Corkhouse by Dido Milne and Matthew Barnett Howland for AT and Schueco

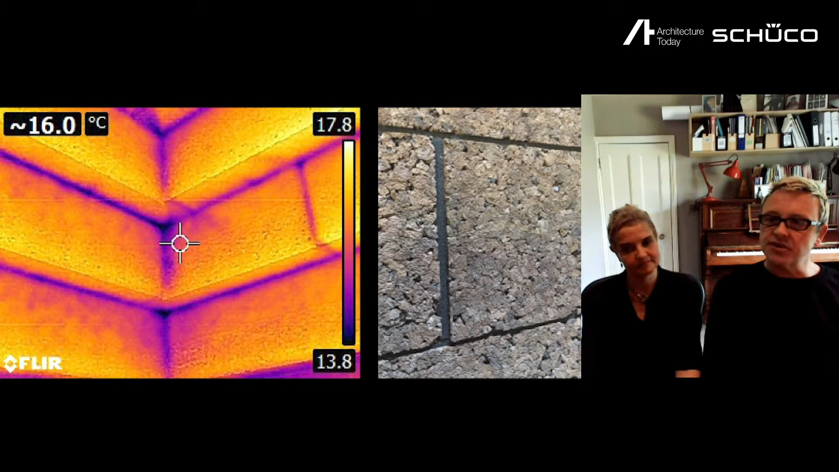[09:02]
On screen: spot 16.0°C
using a 10 millimetre wide expanding foam tape on the internal face of the joints between blocks. In parallel to these in-situ tests, there was a range of laboratory tests to establish various performance aspects of both the material and the system.